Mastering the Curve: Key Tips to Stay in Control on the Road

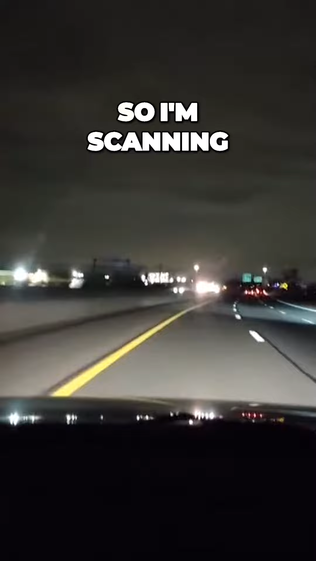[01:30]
So I'm scanning, checking cars on the ramp, anticipating cars that can come over and tell my lane.